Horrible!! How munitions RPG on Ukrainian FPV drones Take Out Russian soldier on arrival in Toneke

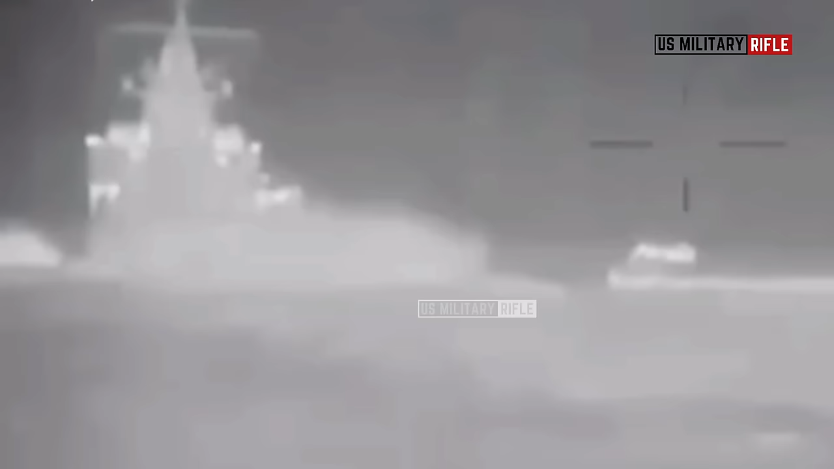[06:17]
the Olenogorsky Gorniak, before the feed cuts out after detonation, and three months later,
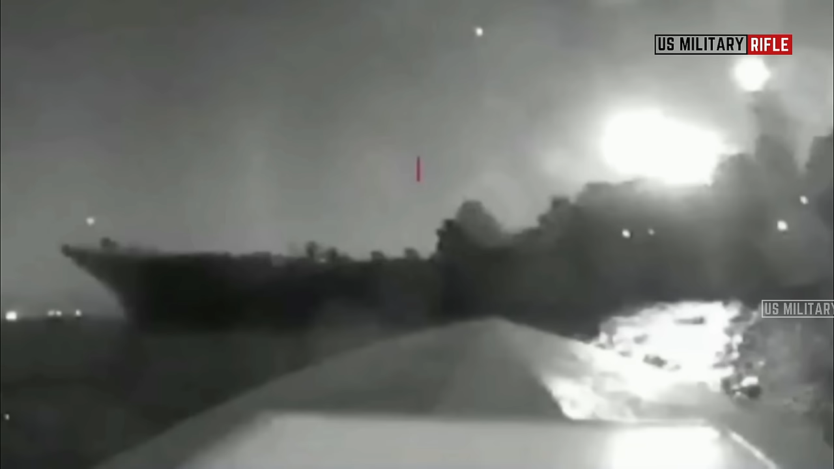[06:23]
two more Russian vessels were damaged by Ukrainian sea drones.
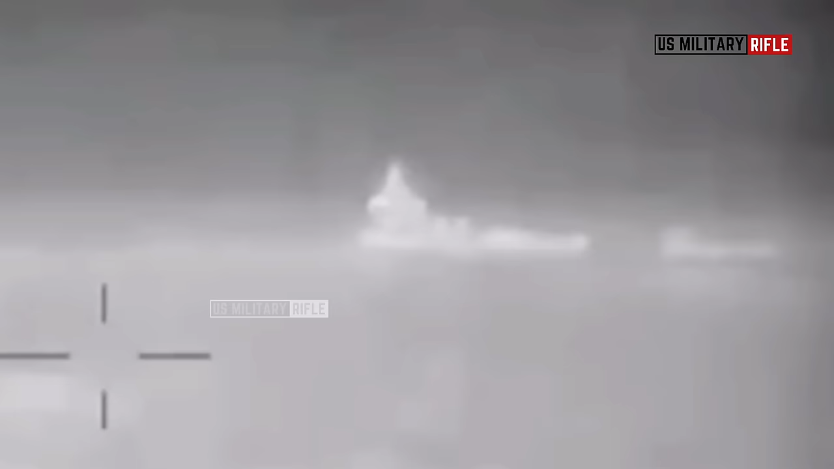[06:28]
Earlier this year, a Ukrainian special military unit sank a small Russian
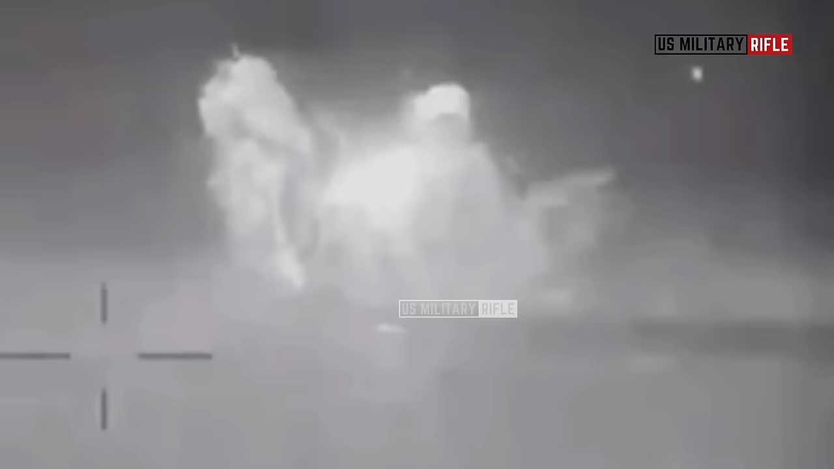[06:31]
warship called the Ivanovets using six satellite-controlled naval drones on jet skis.